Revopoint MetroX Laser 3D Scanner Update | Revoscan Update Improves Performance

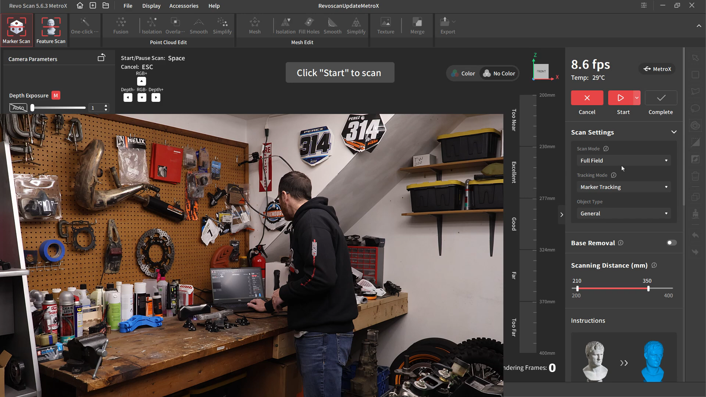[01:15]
and we're going to be using the global marker that I've already captured with everything that we see here.
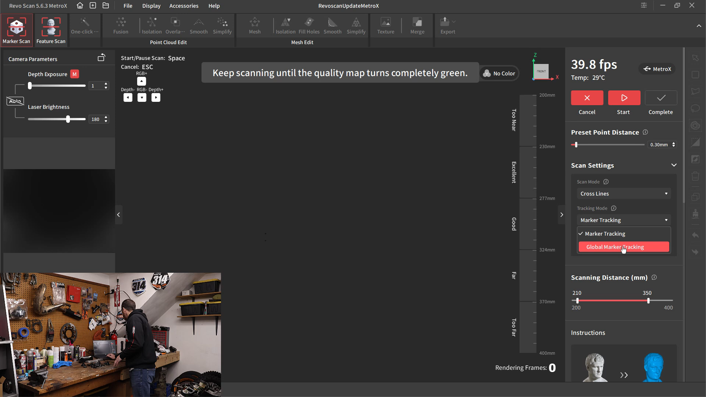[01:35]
We'll set the object to metallic shiny, and again, the main thing that that does is it changes the intensity of the lasers, and then we can start our cloud scan.
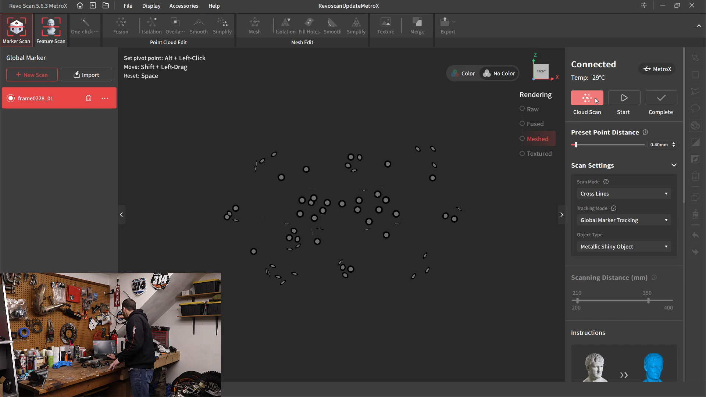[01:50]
Now, I've got it set to 0.4 millimeters.
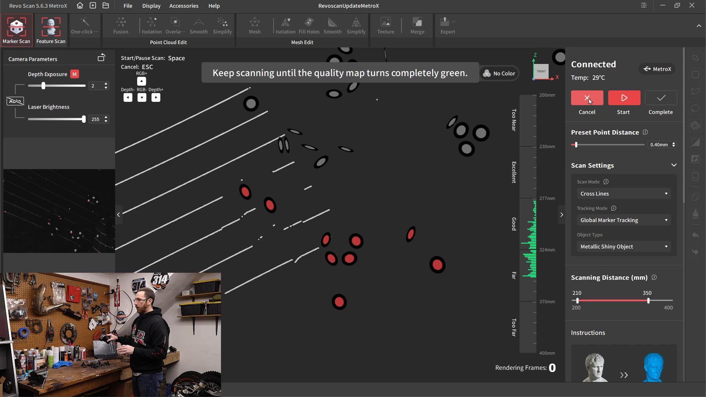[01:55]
When we did this before in the GPZ series, we had it set to 0.3,
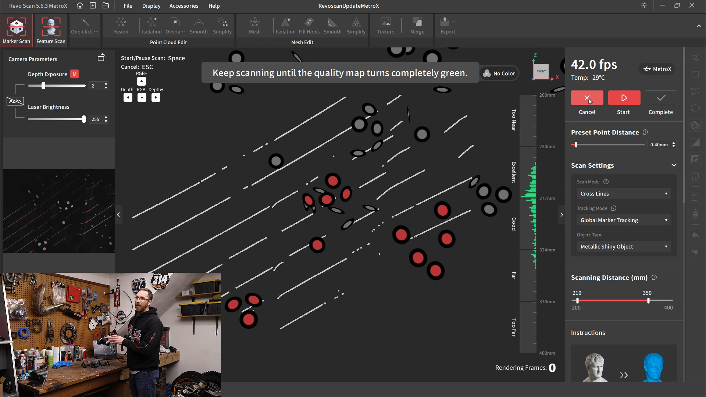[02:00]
so I'm capturing a little bit larger or a little bit more spaced out set of points, but we're going to, I'm going to use manual depth exposure,
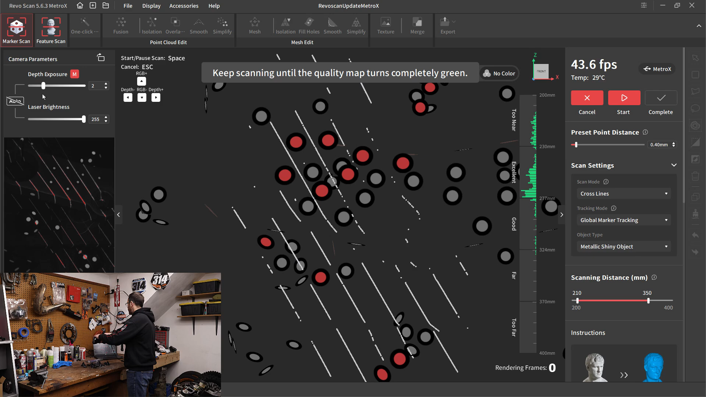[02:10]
and everything looks pretty good there, and then I'm just going to start playing,
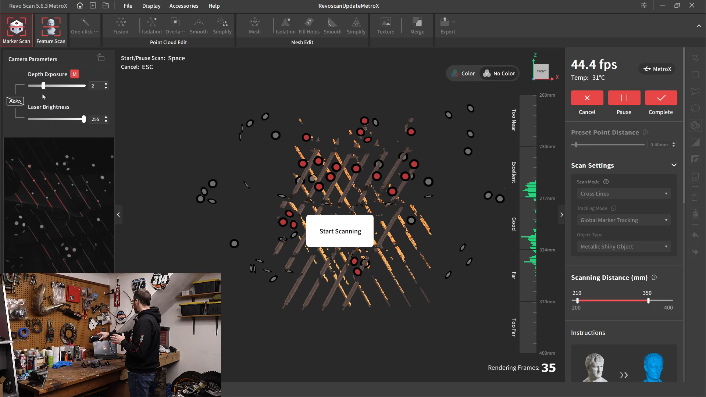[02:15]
and so one thing that we're going to see is the on-screen preview is now this yellow,
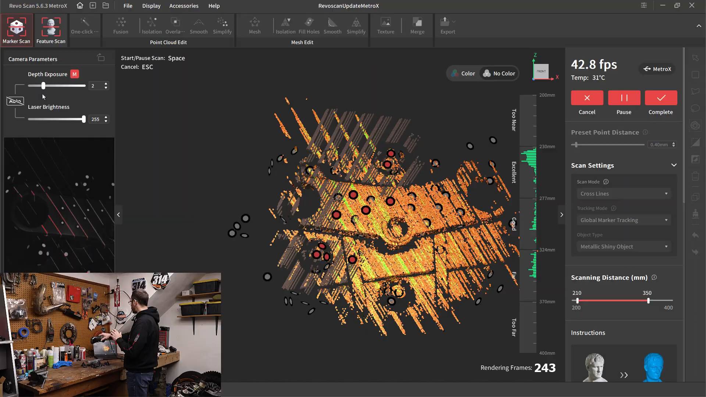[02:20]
orange, red, and then green, so that's a change that's happened, and this is actually nice because it helps us, instead of just going from red to green. It means that we get a better visual indicator of these colors, but we can already see that there is a performance difference. I'm moving a lot faster, and I'm able to get the green color on the screen quite a bit quicker. We are still going to have some of that noise. You can see a little bit of the noise around the scan,
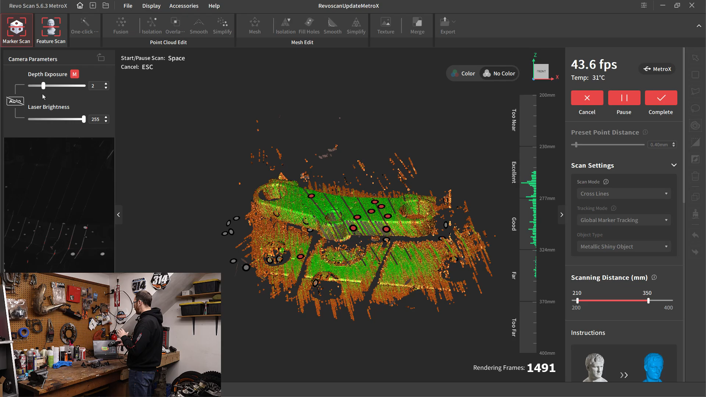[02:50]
and mainly that comes from the shiny object, but this version of RevoScan is doing a much better job of it.
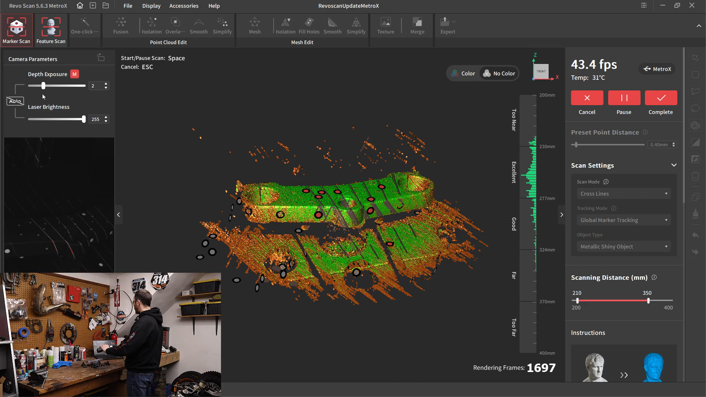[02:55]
I'm going to go ahead and try to work my way around the side here.
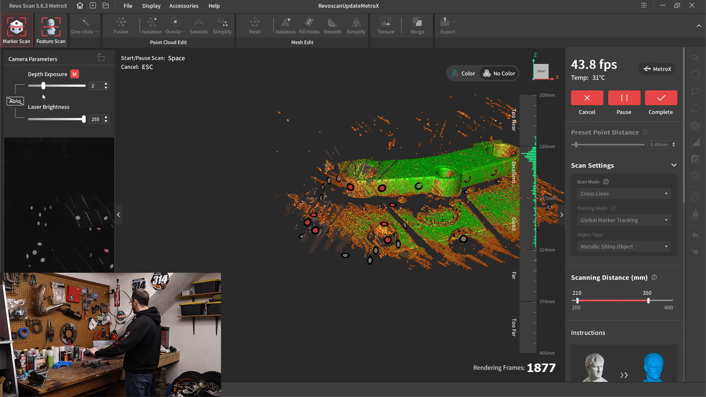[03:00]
I did put a couple extra marker dots from when we did the GPZ video, so I put a couple on the side, and I used a few of the larger marker dots as well as the smaller ones, so that way we could see that,
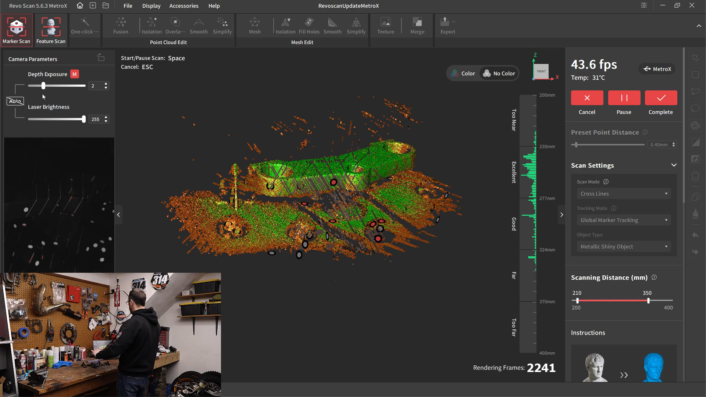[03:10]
and go ahead and just move back and forth. One of the performance things you'll notice is if you get a little bit of lag,
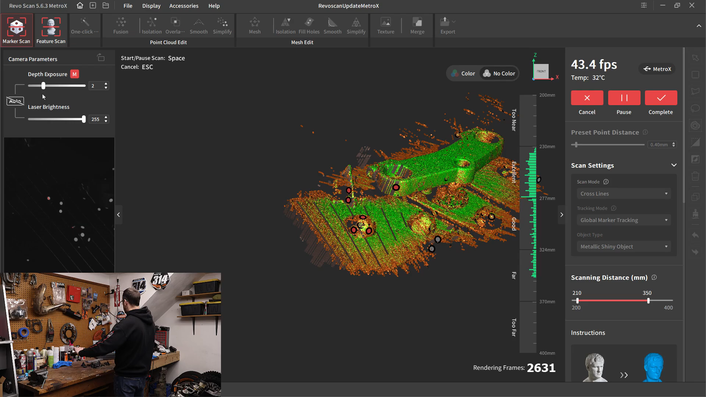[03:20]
most likely this is due to a lack of enough marker dots, so if you find that it's pausing or having some trouble,
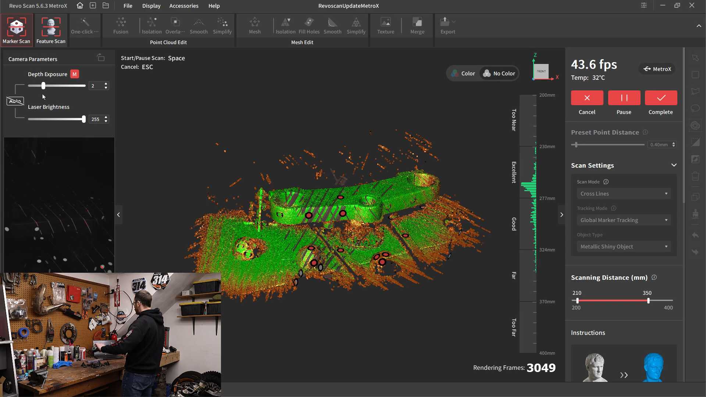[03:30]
you may be at too steep of an angle relative to the marker dots you do have, or you may just not have enough on the object.
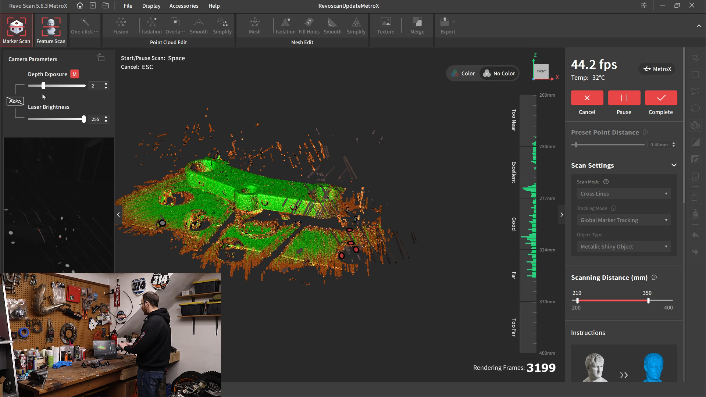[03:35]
So as I rotate around the side, it starts to lose because I don't have enough marker dots visible,
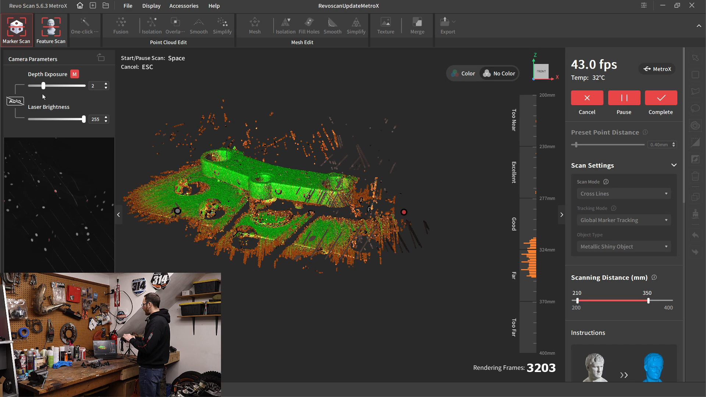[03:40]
so I need to make sure that when we're doing this, we just have to put enough marker dots that there's always four that are within, you know, 10 to 15 degrees of the angle of the scanner.
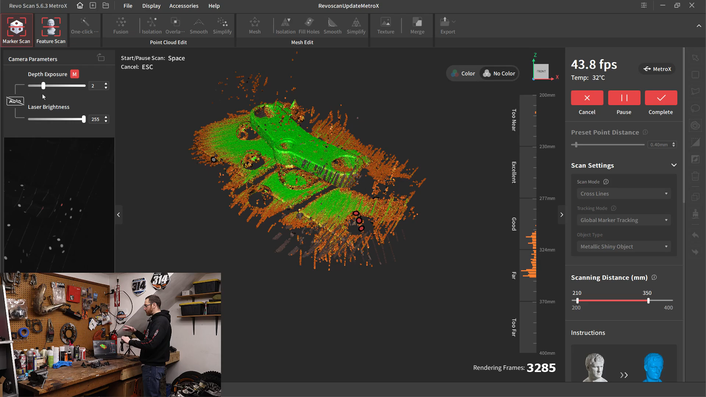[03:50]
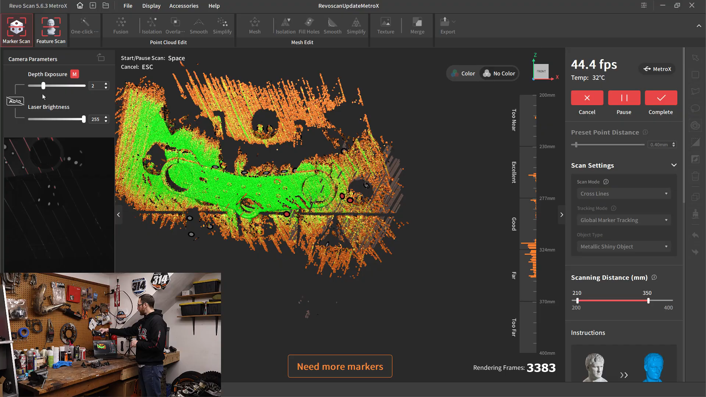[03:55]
So that's a big thing that's hard to get used to, especially when you're used to scanning with an IR scanner or like a blue light scanner, where we don't really have to worry about these marker dots as much, or if you're used to scanning larger objects, the larger objects on larger object mode, we get to space them quite a bit further apart with scanners like the Morocco. So on this, in this case, with smaller parts, it can be very tough to get enough marker dots in there, but try to place them in areas where you know that they can be removed easily, and if you don't have enough,